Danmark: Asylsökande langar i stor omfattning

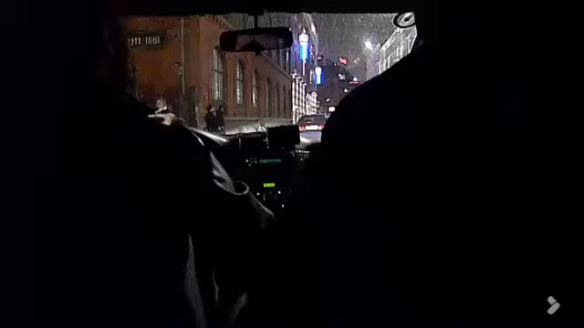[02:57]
Der står ikke biler herovre. Hvis du bare kommer på siden, så hiver du dem ind i bilen. Her prøver en af dem uden held at stikke af fra politiet på cykel.